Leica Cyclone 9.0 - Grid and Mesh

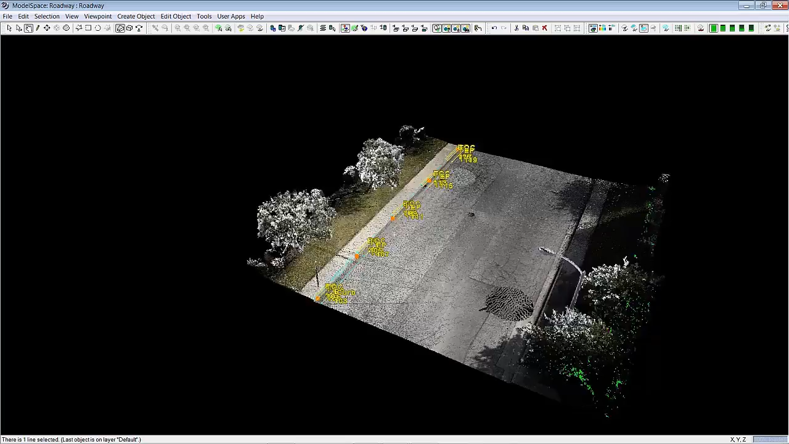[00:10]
The next tool I'd like to talk about is points on a grid.
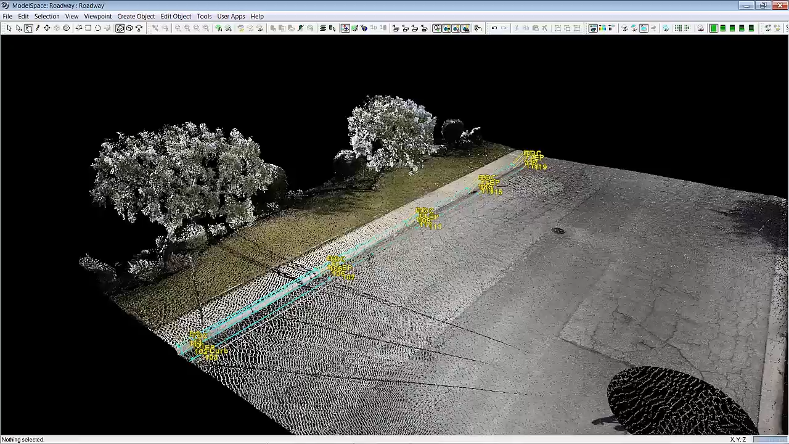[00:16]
Once we have all of our line work that we want to use to create a tin, we need points on the ground.
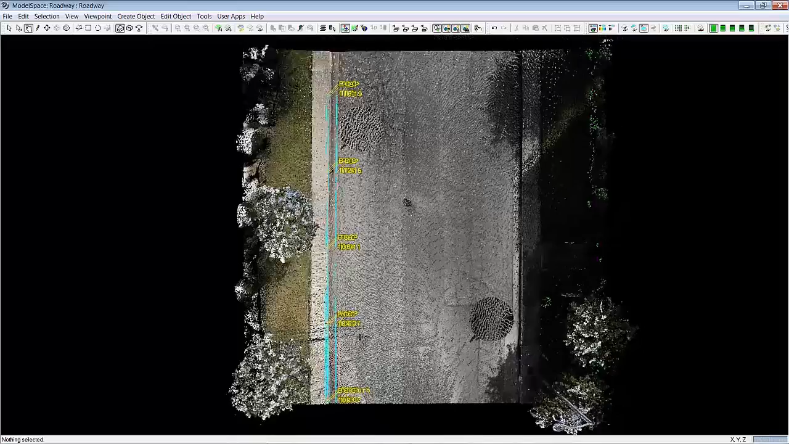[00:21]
So we can use a point on the grid tool. It's located here, points on the grid.
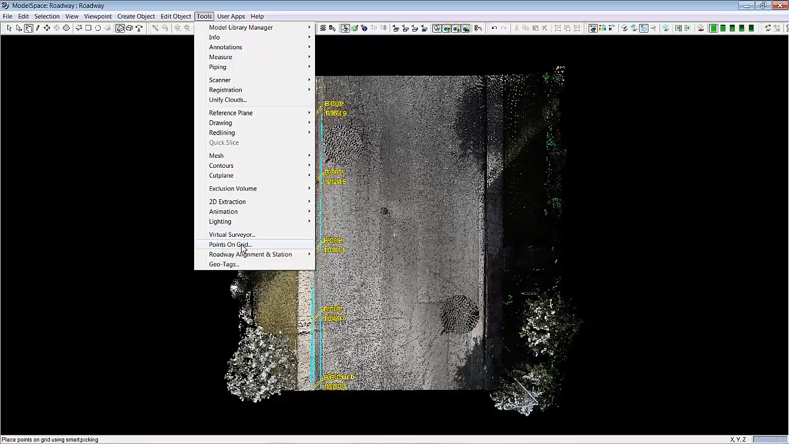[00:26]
Again this is ported over from Topo 2. You start out with the point cloud or the reference plane in the same spot here and you can set the origin. Align it to this curve up here and then like that. So you can align it any way you'd like to. Also you can just rotate it here. Rotate counterclockwise clockwise and change your grid size. So if I want to go smaller, right, or want to more points or less points, I can go ahead and just change the size there.
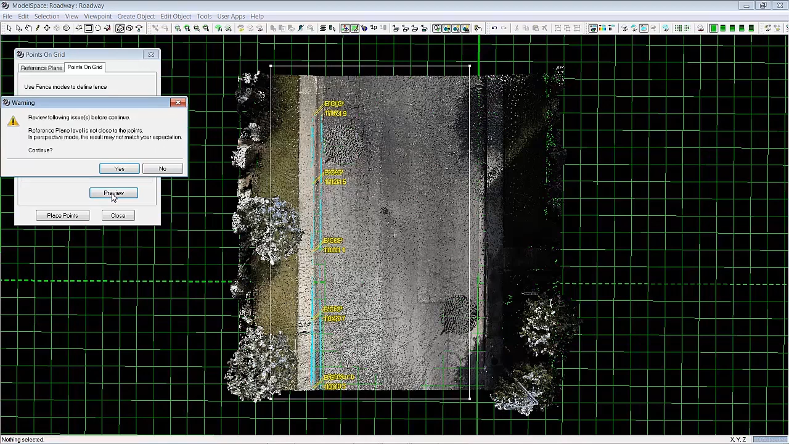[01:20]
And then draw a fence around the points that you want to include and say preview. Right. Okay. And I'll show you the preview locations. So if the point numbers are wrong or if you want more or less points, you can simply run it again.